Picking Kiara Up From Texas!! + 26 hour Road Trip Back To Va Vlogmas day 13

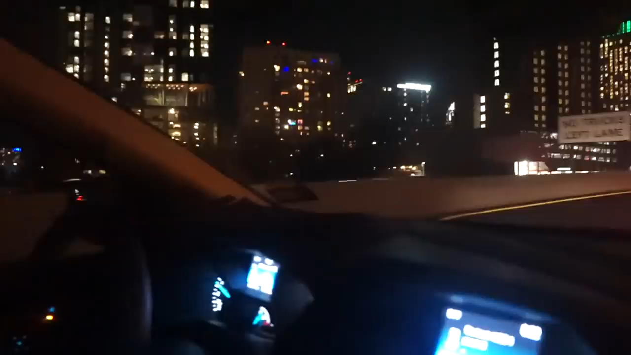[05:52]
Oh no, it's a nice town. A nice downtown area, I guess. Oh fuck, we're about to hit traffic. So right now we're driving to Killeen to visit, you hear me? To get my sister.
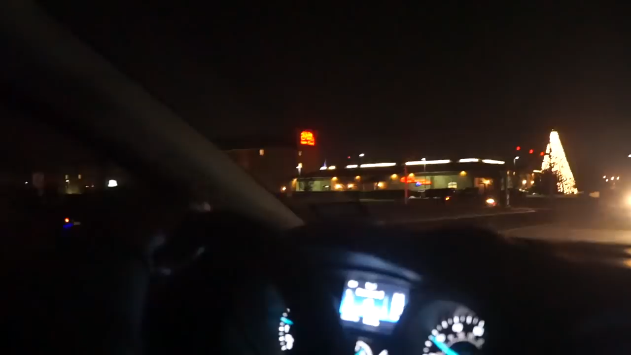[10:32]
This is a nice tree in front of this restaurant thing. This is cool.
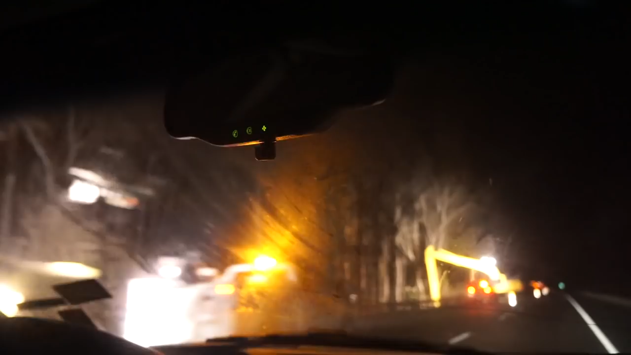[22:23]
I'm gonna dare it, let us know it. So we can see the top of the morning. Look at that. So for the border. Do you see it, guys? Do you see it?
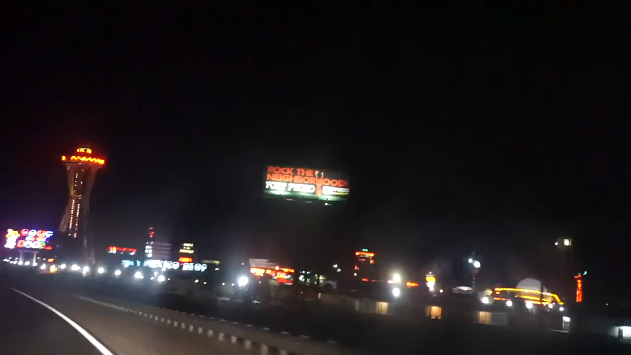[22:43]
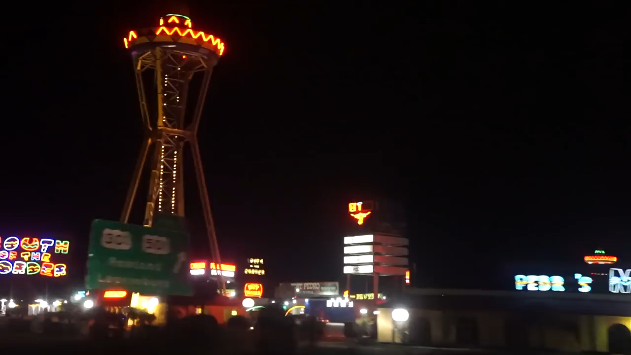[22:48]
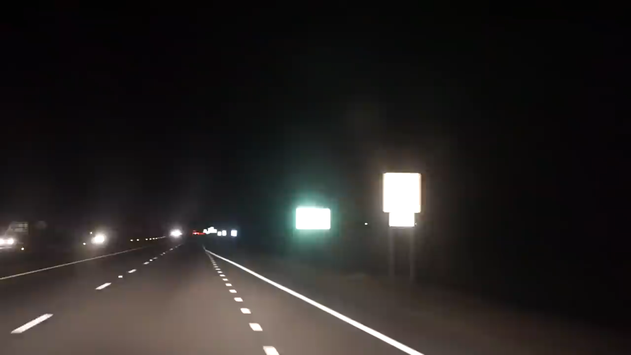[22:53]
No, that's not it. Uh-huh. This is Blue Star Memorial Highway. Okay, guess not, but we're in North Carolina, guys.